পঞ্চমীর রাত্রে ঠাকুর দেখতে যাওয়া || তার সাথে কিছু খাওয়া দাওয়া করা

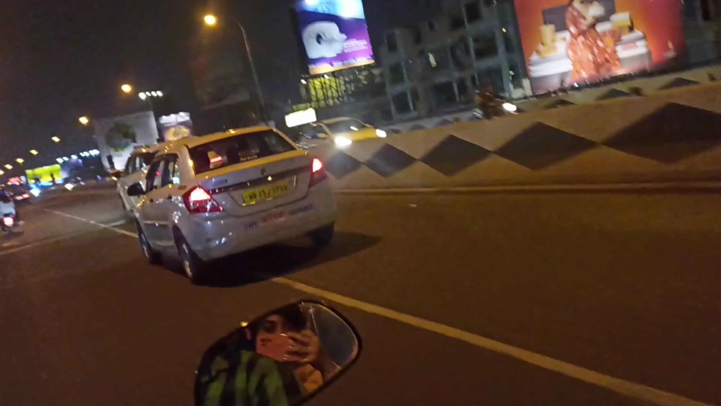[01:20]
আমরা এসে এখন কেশবপুর প্রফুল্ল কাননে ওখানে ঠাকুর দেখতে এসেছি তারপরে দেখি কোথায় যাই আপাতত তো তোমাদেরকেও ঘুরে দেখাচ্ছি